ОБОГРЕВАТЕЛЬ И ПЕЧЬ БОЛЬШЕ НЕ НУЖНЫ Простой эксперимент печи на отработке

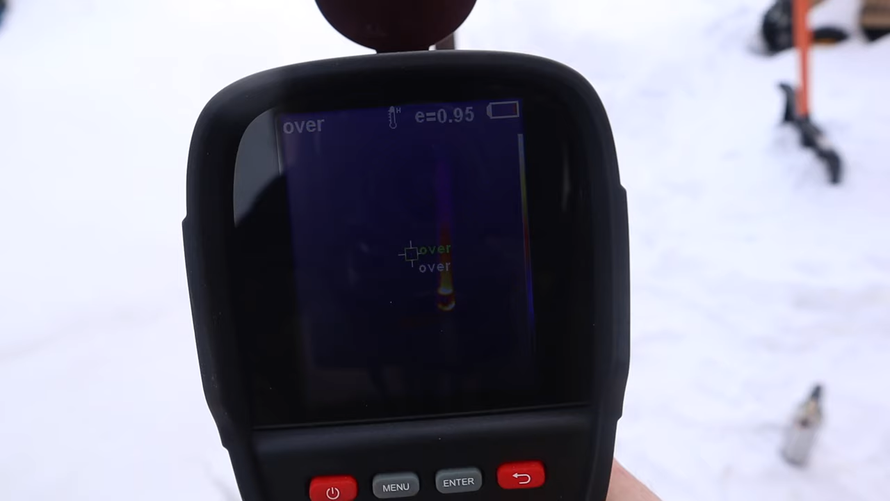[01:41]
Поначалу температура около 200 градусов, но далее труба разогревается до 440 градусов.